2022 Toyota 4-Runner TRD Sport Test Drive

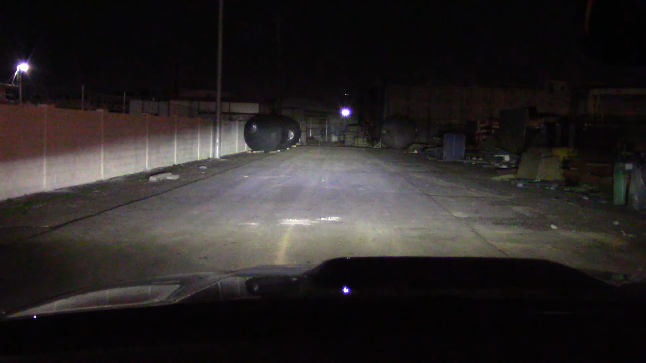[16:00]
And here we have that bright high beam on a fence line 80 yards away. Building behind it 130 yards away. Adequate enough. Good low beam. Reaches out. Well, these aren't the best headlights I've ever used. They're more than adequate. I really don't have any complaints.
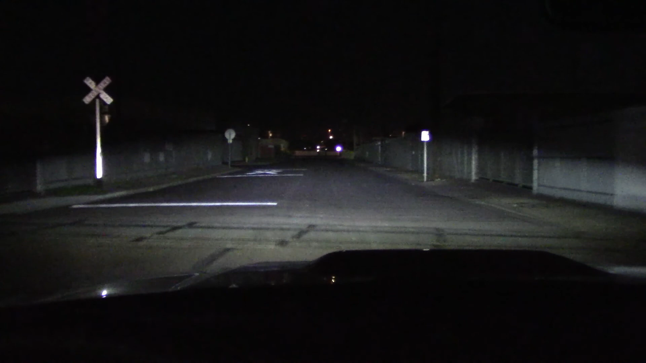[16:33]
I could certainly live with them. Just like I could live with this 4Runner. Nice solid vehicle. All right. I would say, thank you.